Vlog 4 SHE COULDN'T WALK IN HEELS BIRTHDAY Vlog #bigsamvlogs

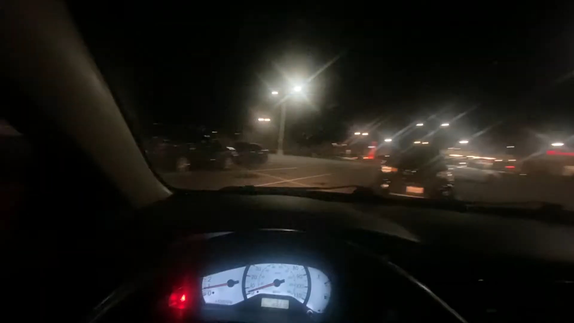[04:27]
So this guy switched to the restaurant So basically I just arrived at the restaurant Right now And I'm going inside So